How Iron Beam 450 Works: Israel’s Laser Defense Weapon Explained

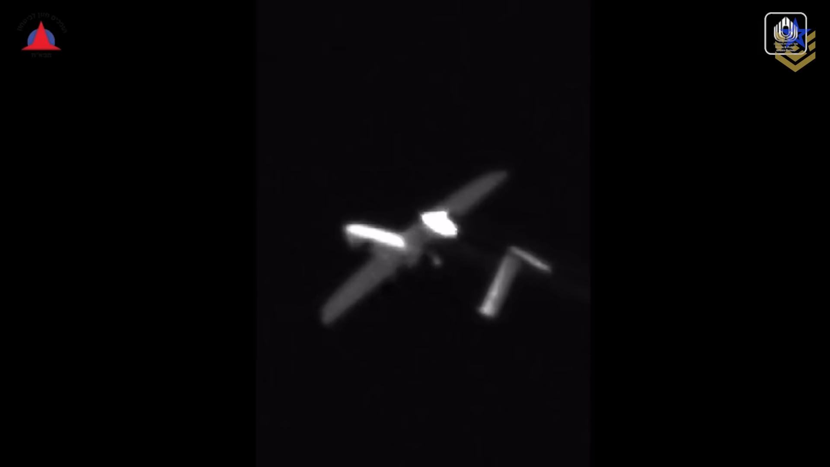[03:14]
Test footage has also shown dual effector configurations to work multiple tracks in parallel.